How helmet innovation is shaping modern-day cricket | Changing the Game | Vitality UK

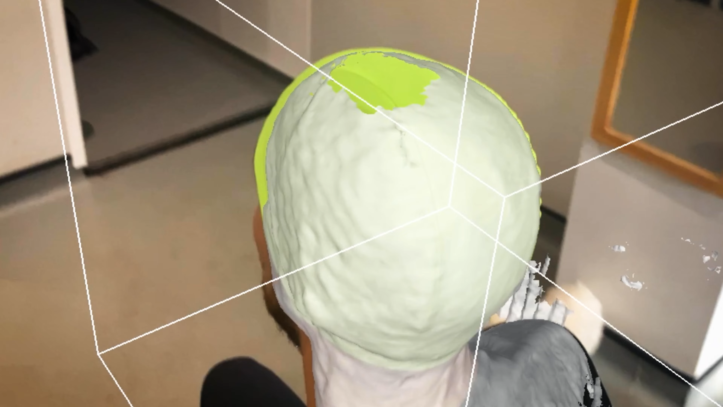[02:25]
So we take a 3D scanning device which basically bounces light off the object that it's trying to scan and gives us a digital image of that head and we use it to create customized pads that go inside the existing helmet.
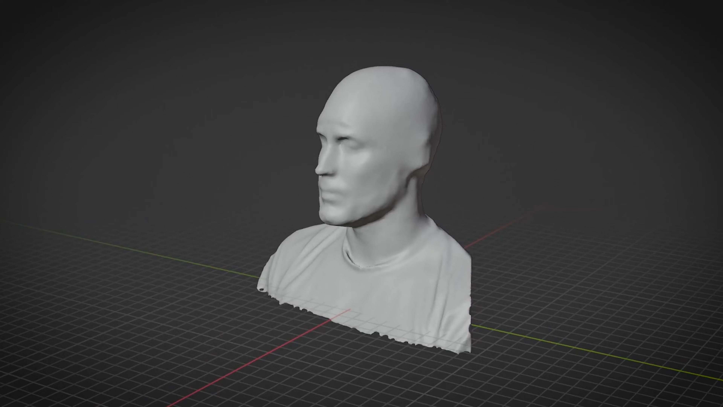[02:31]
So it fills all the space that's left inside the helmet. There might be a lot of space at the sides or a lot of space at the top.